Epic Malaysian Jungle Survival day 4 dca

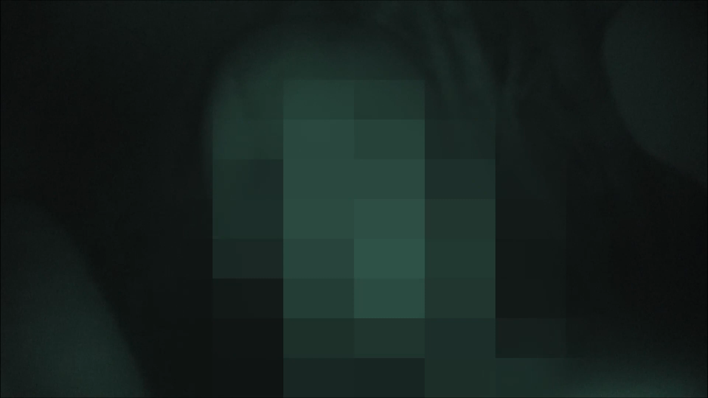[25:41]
So here we got James urinating in our shelter. How's it going? Can I get out? Wait, you can't find it? No, okay. You're joking, right? Yeah. See? You found it? A lot of pressure, isn't it? You got to film for the camera. Well, you got to piss for the camera. And you farted as well.
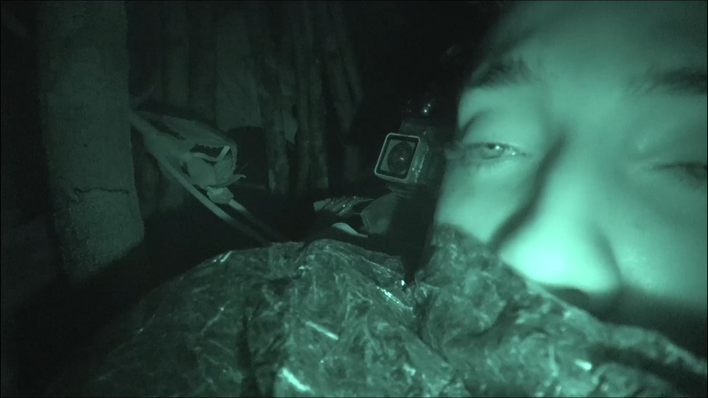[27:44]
Wet. Very wet? Yep. Yeah, I'm soaked through. There's no warmth to be had here. It's quite open.
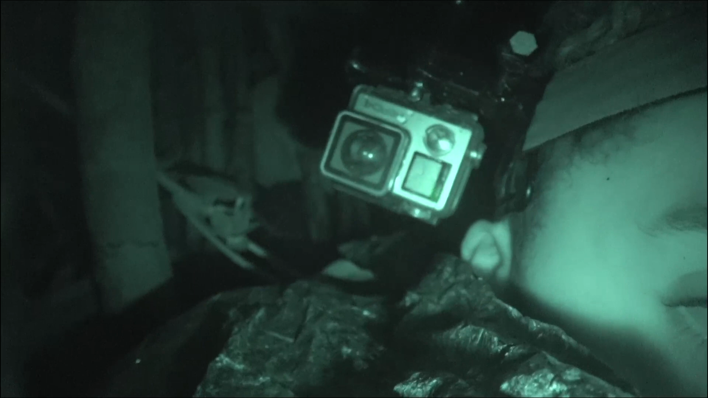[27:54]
The shelter wasn't really that well made. Worse than we remember. I'm probably kind of taken down by some wind.
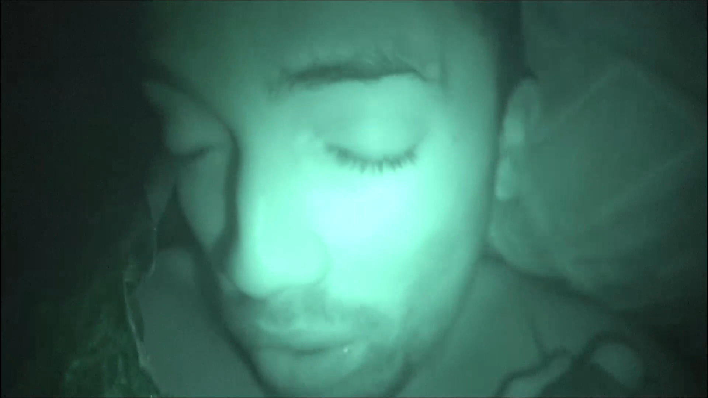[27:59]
So this is quite in the open. But yeah, it's extremely cold.
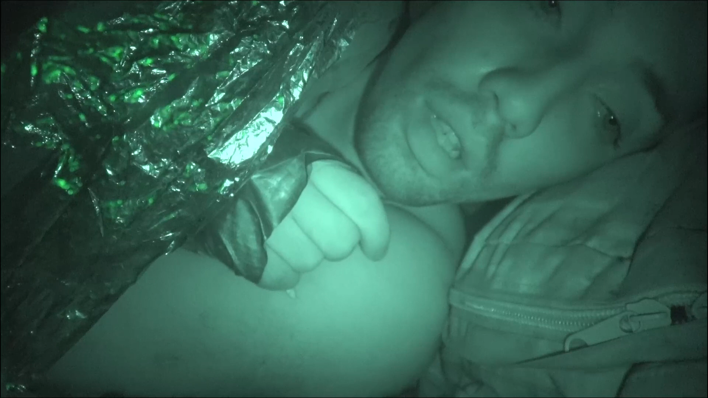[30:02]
I'm trying to stay warm with this space blanket, but that's not really working too well anymore. It's near impossible to sleep. We've had a few winks here and there, but that's it. Because the rain just keeps you up.
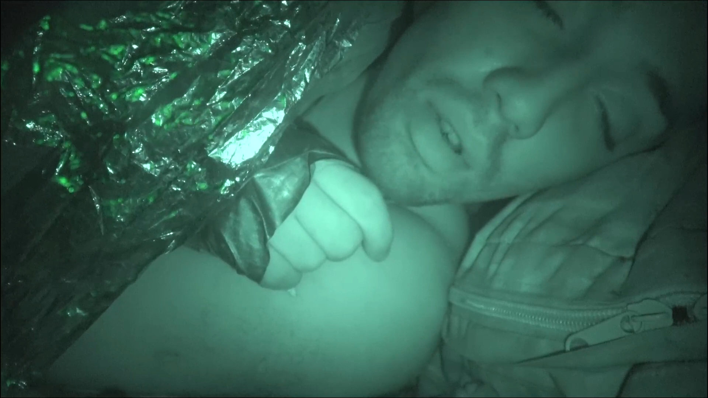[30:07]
I'm gonna try and get some more if I can.